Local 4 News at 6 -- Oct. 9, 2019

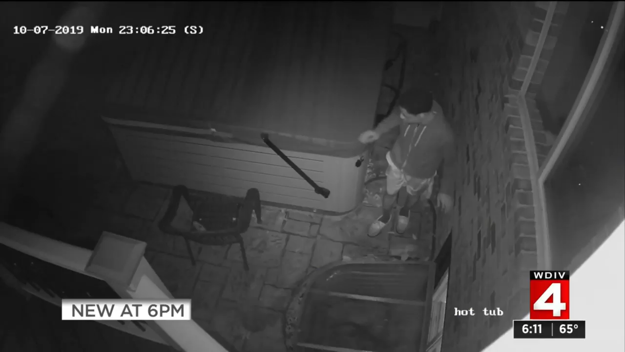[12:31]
Also, neighbors in one part of Oakland County tired of seeing this guy creeping around their homes where and when he's showing up. Right, if we come back.